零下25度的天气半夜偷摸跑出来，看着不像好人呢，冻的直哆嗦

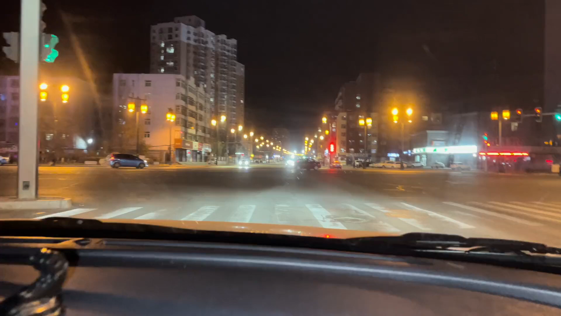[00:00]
这个点了你看街上连个银都没有那还有个银哈喽晚上好